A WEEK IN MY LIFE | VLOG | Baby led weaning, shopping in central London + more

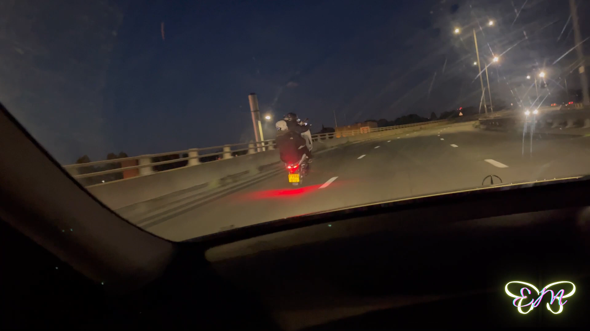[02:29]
now he's moving brazen he just changed lanes
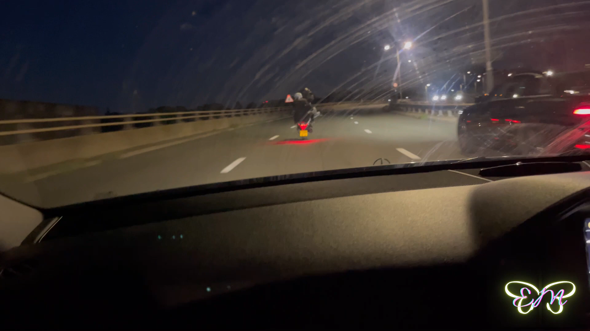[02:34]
when did they drop no that's what i was thinking when he's changing lanes i was like hey guys so it's like quarter past 10 and i literally just got home yeah